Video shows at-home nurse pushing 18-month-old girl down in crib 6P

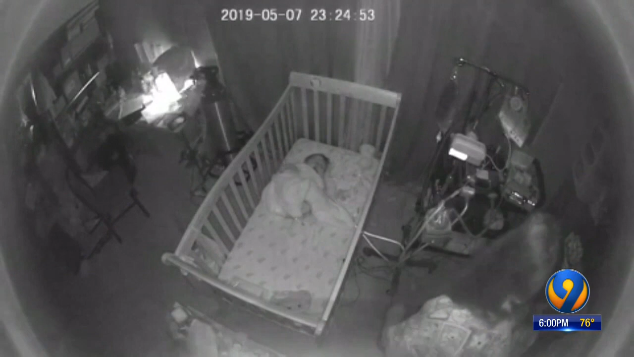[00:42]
But you get a sense of how much force she used to push this little girl. Then look off to the right of the video. There is a lot of medical equipment there. Her mother told me that's because her baby was born early. She was one pound at the time. Her lungs weren't even developed. So she requires a lot of care. There's also a point in this video when you hear from the nurse. Listen to that. Lay down, Amelia.